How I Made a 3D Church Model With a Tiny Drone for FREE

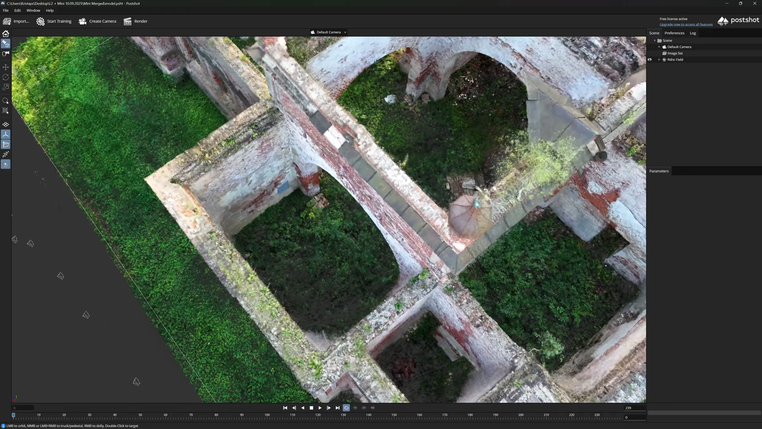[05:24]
And here also you can see these are the details on the roof. You can see the cross here on top of one of the towers.
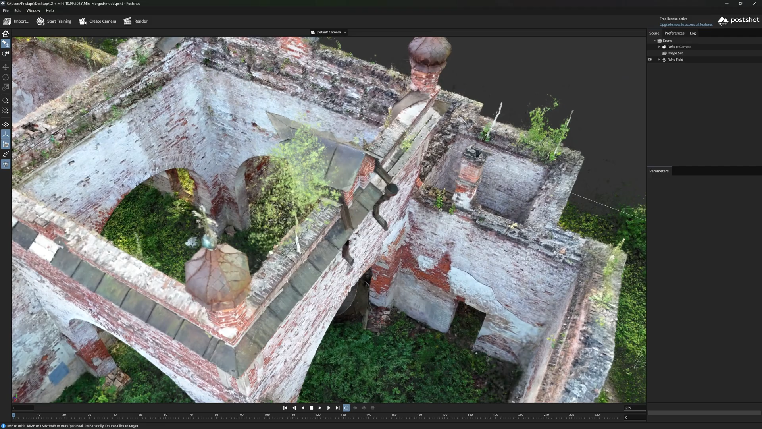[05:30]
You can also even see these trees that are growing on the roof of this church.
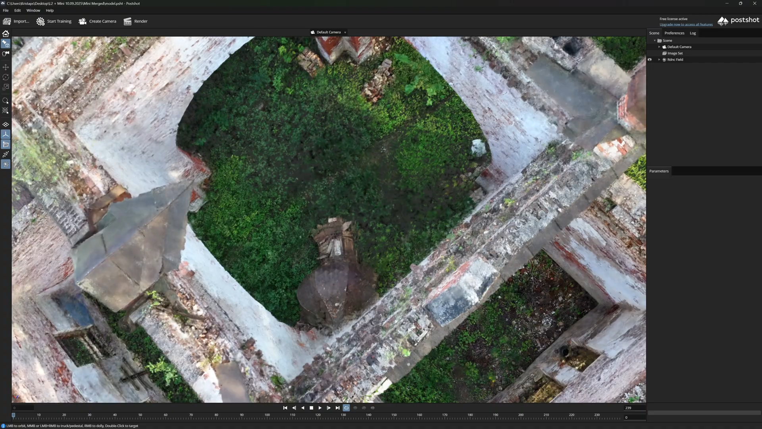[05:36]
And if you look inside then also here you might notice so this is one of the church towers that actually was
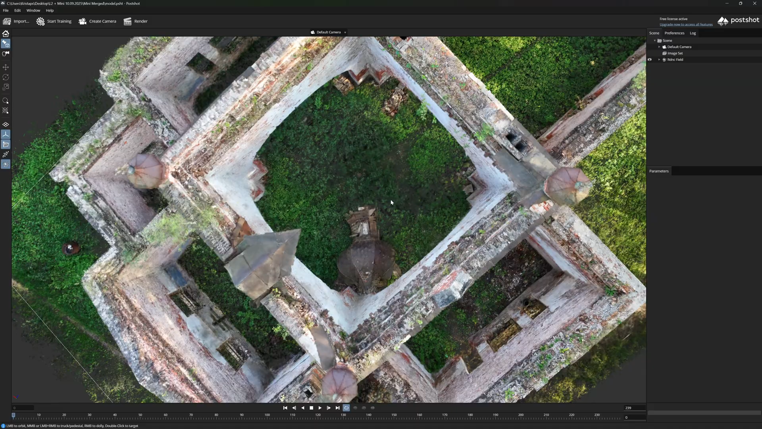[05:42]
originally from the roof but it fell down. So now it's resting here in the middle of this. Especially when you're processing data sets like this with Gaussian splatting this isn't so much as to measure the exact size of the object. It's more to visualize it to understand the state of it as you can see here.
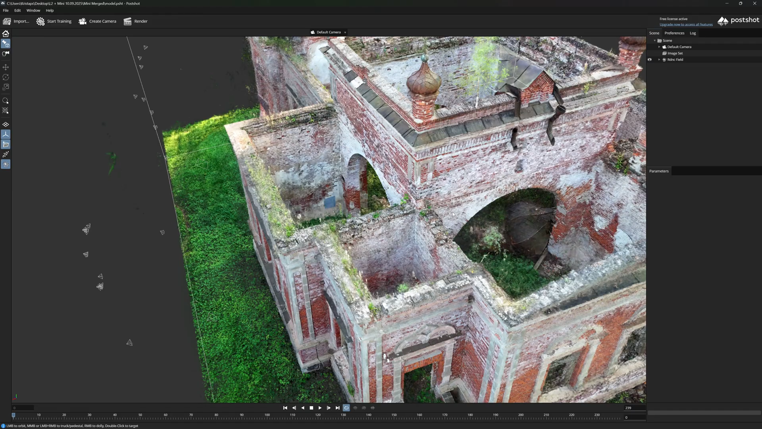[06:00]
So for example you can see let's say where some walls are crumbling. You can see all the details on the roof and things like that. If you wanted to use the same data set to also actually measure this object understand some more exact dimensions of it then simply you could process it in software such as reality scan or address of Metashape. And instead of using the Gaussian splatting you can use normal photogrammetry methods and then get results that can be more easily measured. Since this is a bit of a shortcoming with the Gaussian splatting because with this you aren't able to easily measure.
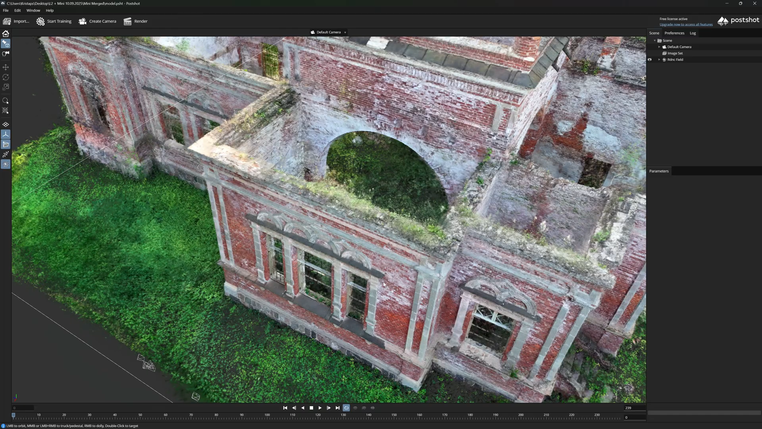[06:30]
But at the same time the model looks a lot more realistic than what you would get when using simple photogrammetry.
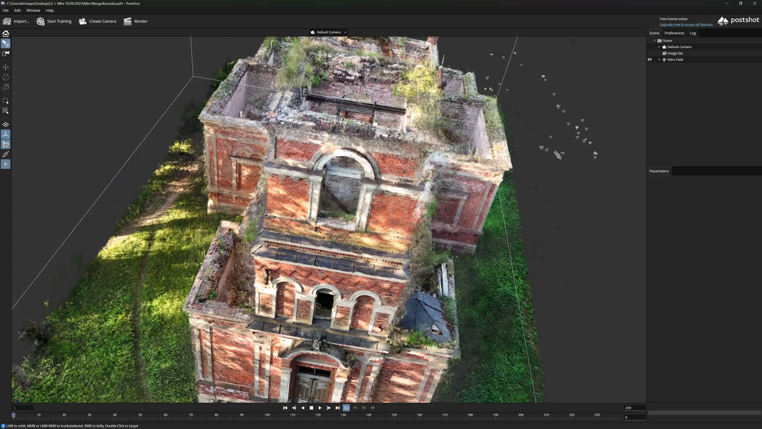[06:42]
So here you can see all the details of the front facade of this church and here because this was covered with quite dense vegetation we simply were not able to cover this in a very high detail. That's why here you can see there's some data missing there.